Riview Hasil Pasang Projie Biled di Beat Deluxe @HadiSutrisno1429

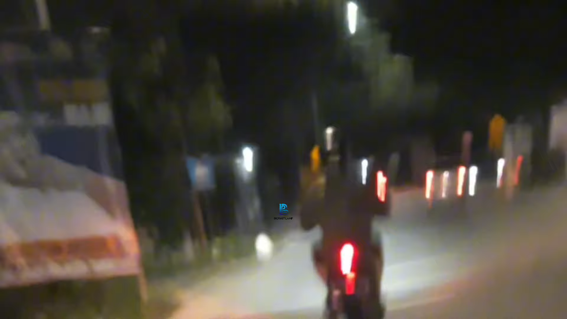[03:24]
kurang lebihnya hasilnya seperti ini teman-teman ketika dilihat dari belakang motor nih cahayanya teramat jadi lebih terang dari kendaraan yang ada di sebelahnya atau yang di depannya karena yang depan atau yang
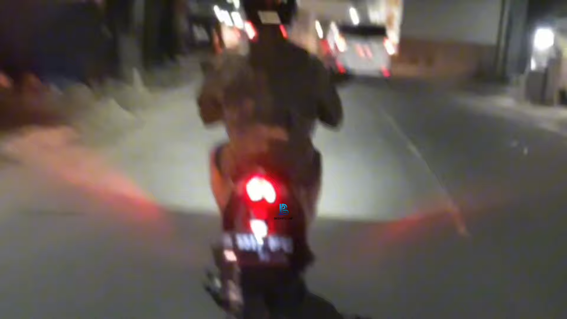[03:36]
di sebelahnya tadi masih pakai lampu standar semua sedang ini sudah pakai proyektor bilet yang lumayan terang dan tidak bikin silo tegu teman-teman di temen-temen bisa lihat sendiri ya hai